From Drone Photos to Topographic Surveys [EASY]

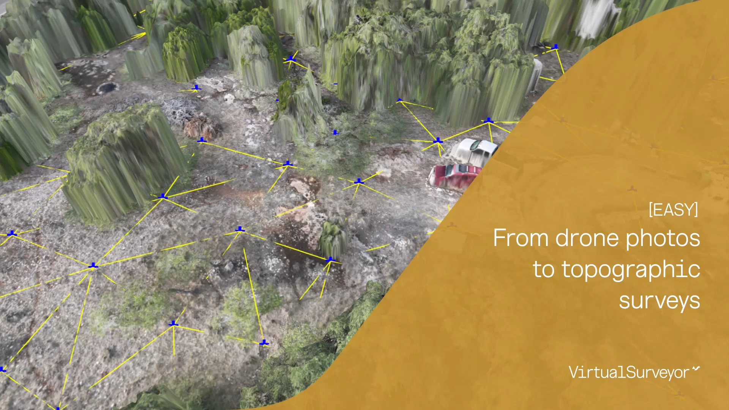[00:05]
I will show you the workflow step by step. I will add drone photos, mark ground points,
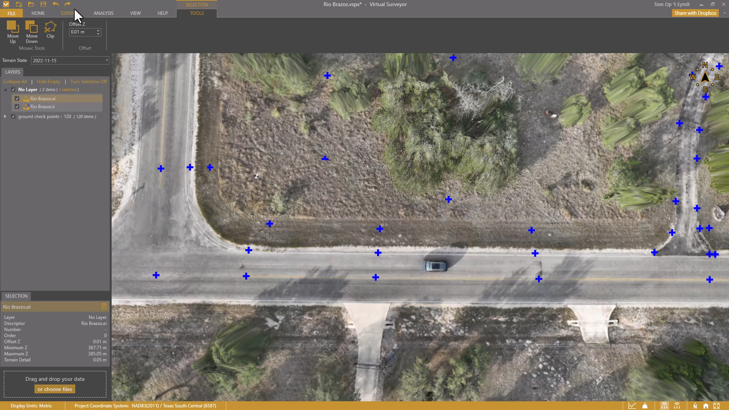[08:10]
The offset error is gone now. I'm ready to start the real survey work.
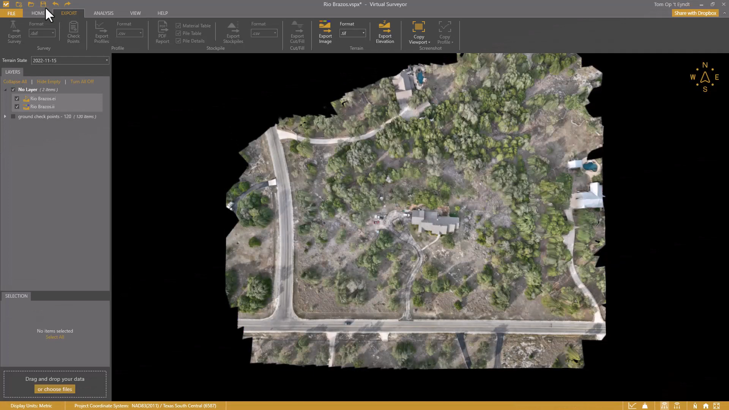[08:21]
I want to create a topographic surface at bare earth level. I draw a boundary. Create a low-pass grid at a 10m interval.
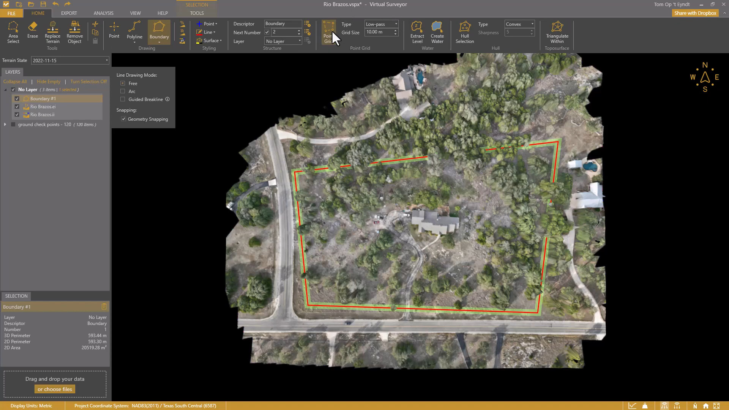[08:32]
And triangulate all.
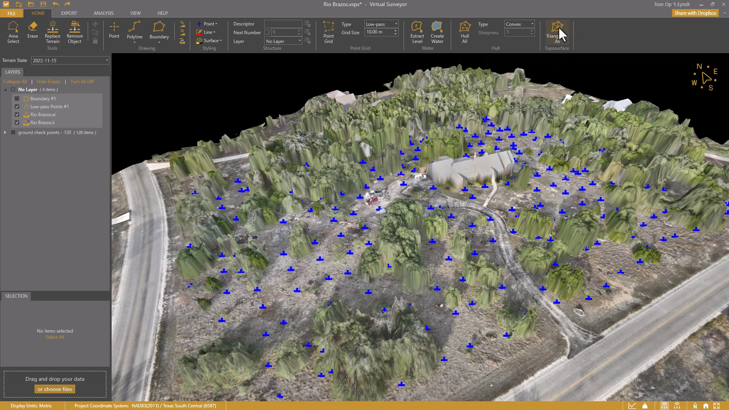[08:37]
I see the triangles of this topographic surface follow the bare earth level.
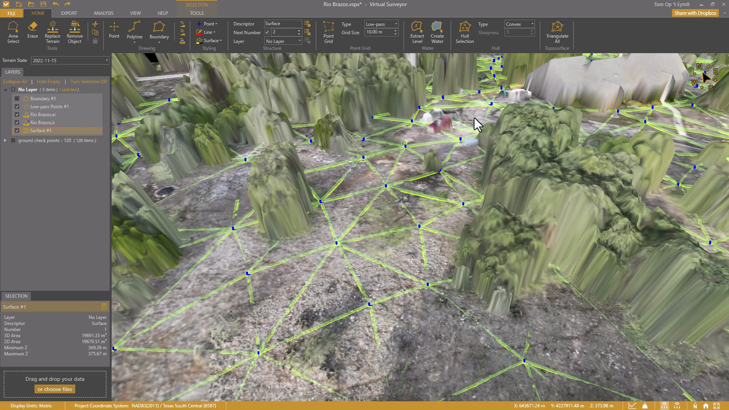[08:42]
And nicely go under the trees and the house. I can display the surface as contours.
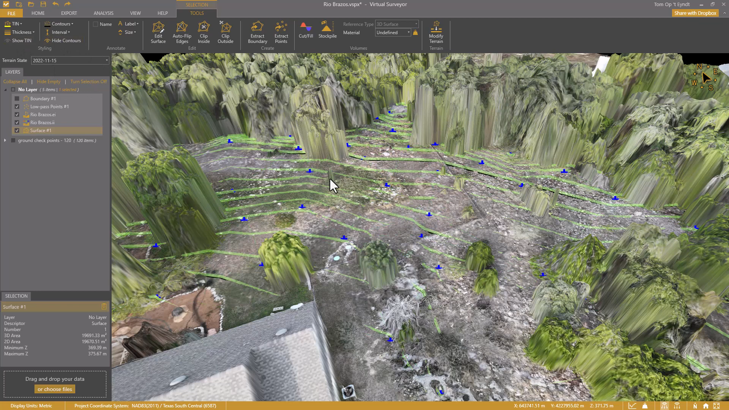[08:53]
And export it to CAD. But I will tell you all about virtual surveying in the other videos.